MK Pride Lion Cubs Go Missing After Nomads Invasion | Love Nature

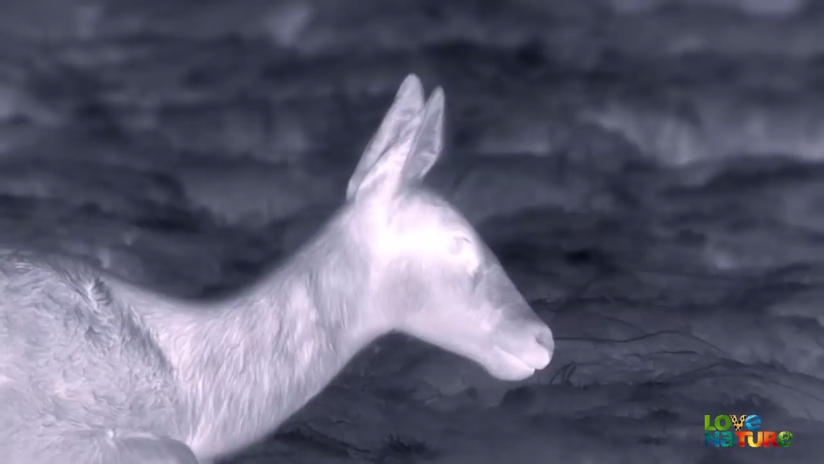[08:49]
amplifying the brightness of the animals she stalks.
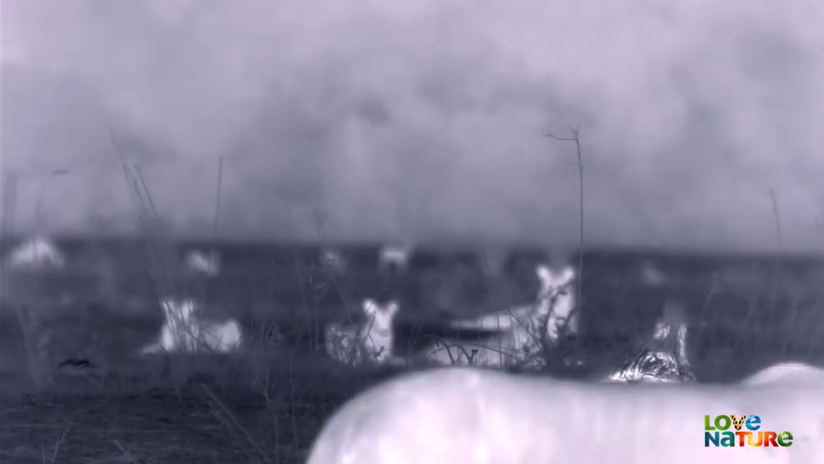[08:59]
But there's a catch. Unless prey is moving, the lions won't spot it.
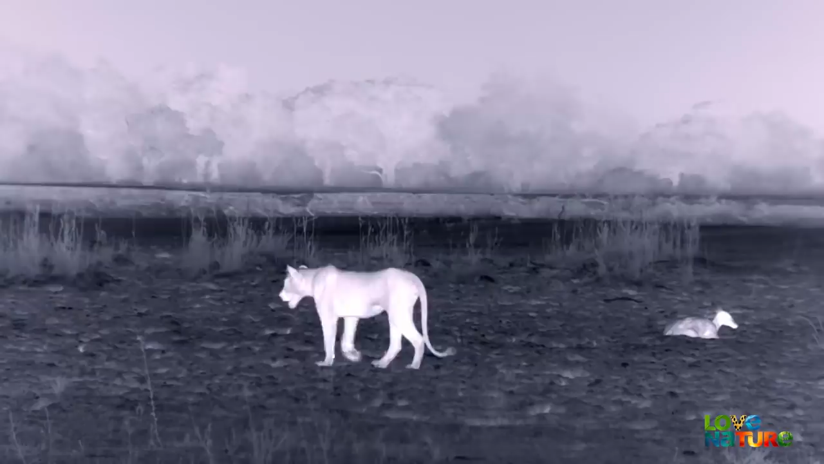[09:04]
The Hollywoods miss an easy meal. Ava sees movement ahead. A group of puku.
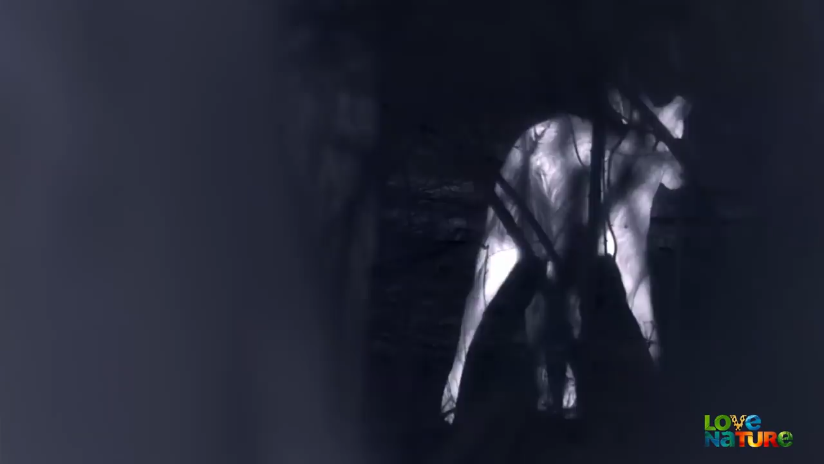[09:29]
Ava locks onto a male, away from his herd.
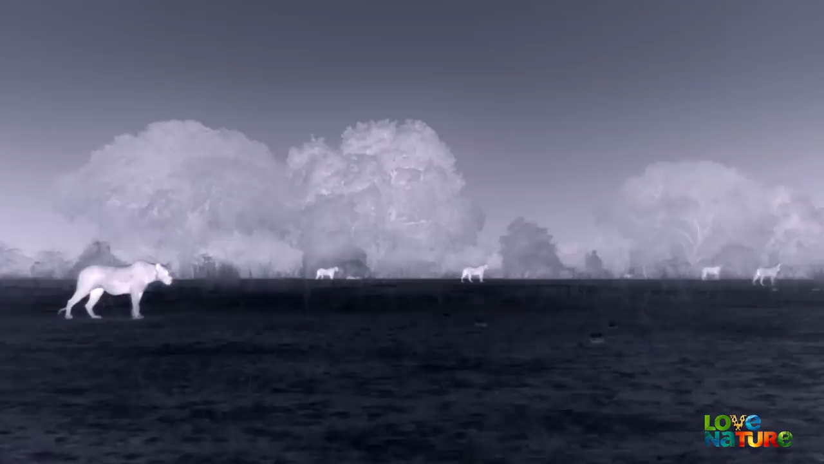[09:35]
The rest of the pride fans out.
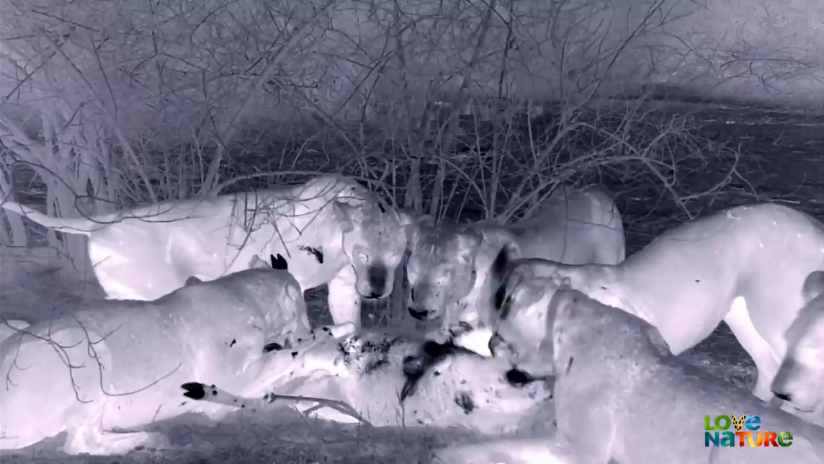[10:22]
Ava and the pride waste no time devouring their meal before any unwanted guests arrive.
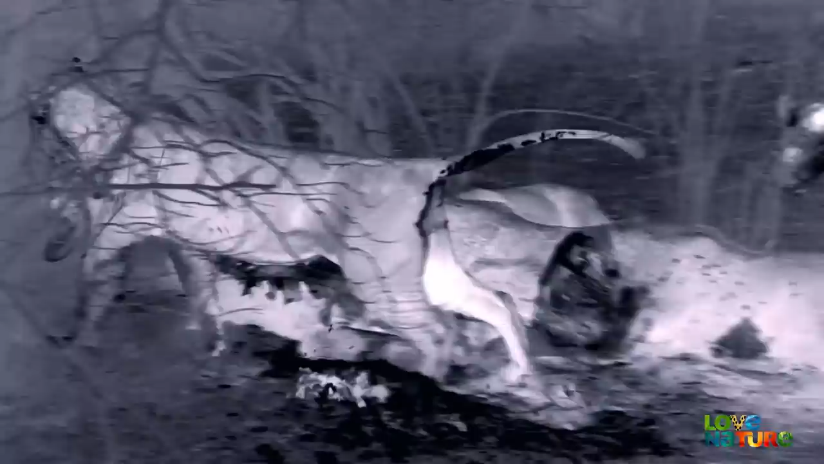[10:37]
Finally, the females are back on top.